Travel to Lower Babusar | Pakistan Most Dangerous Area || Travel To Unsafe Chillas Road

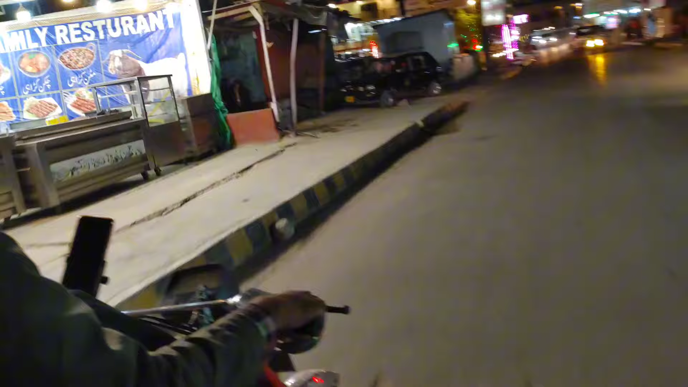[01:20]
लेकिन यहाँ पे आज मज़े की बात ये है कि यहाँ पे रश वश ही नहीं है।